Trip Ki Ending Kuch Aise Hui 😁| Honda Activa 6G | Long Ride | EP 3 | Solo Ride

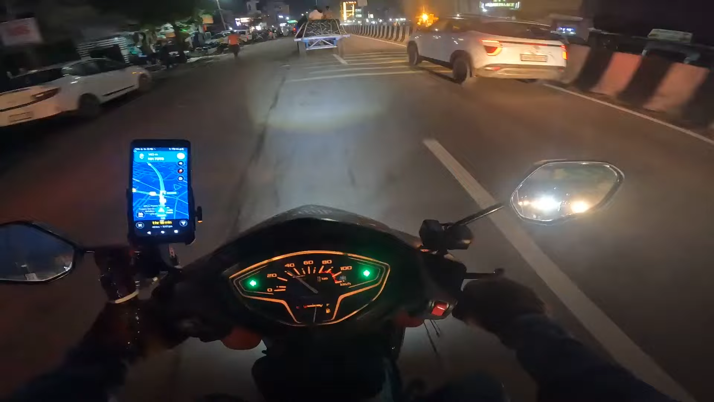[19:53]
शायद हम बागपत में आ चुके हैं, दिल्ली अब यहाँ से 38 किलोमीटर की शहरी जीवन में आ चुके हैं। दो दिन खूब मजे किए हमने पहाड़ी जीवन। भाई बोल रहा है उधर मुड़ने के लिए, मैं मुड़ गया इधर, रात को ना दिखता भी नहीं है।
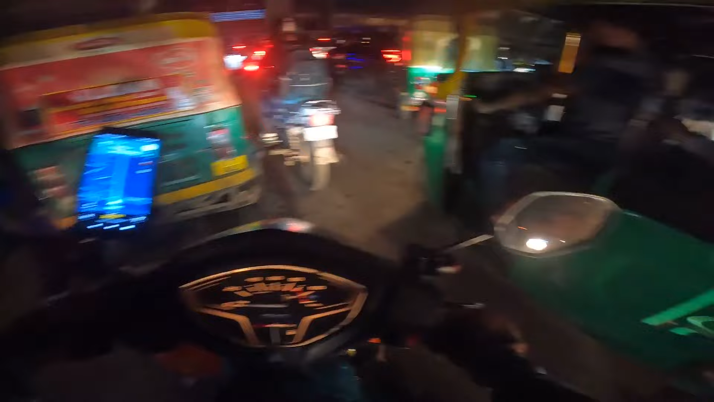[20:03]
तो के चीज की यहाँ पे भीड़ हो गई, इतनी भरभरी बना देंगे R15, कौन अल्लाह कर रहा है ये। तो खड़े हैं लक्ष्मी नगर के रेड लाइट पे, मरे डैडी का सबसे बड़ा प्लांट हमारे यहाँ पे ना पांडव नगर के पास।
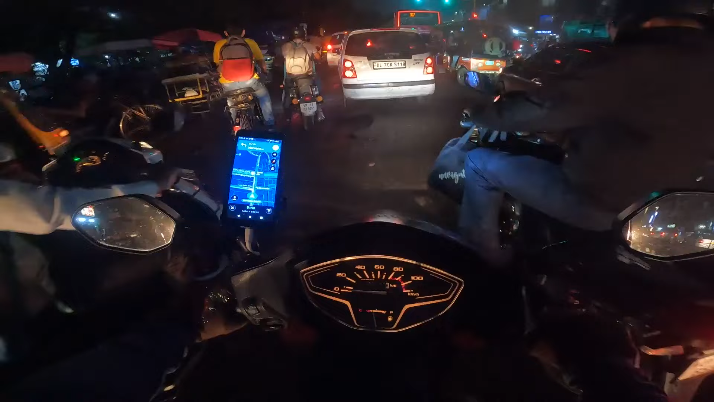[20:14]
आना हो तो आना मत, क्योंकि घर नहीं पता ना कैसे आओगे। लगता बारिश हुई है अपने गली में भी, अपने गली का पूरी दिल्ली में बारिश हुई है।